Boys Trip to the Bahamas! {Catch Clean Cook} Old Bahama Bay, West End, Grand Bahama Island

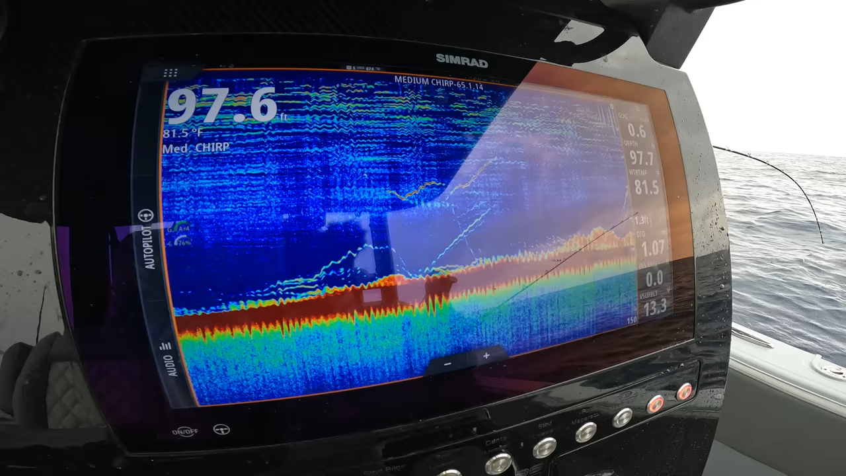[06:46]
On screen: water 81.5°F
I knew there were fish on that rock. I went back, we were trying to catch live bait. He dropped down a squid and boom.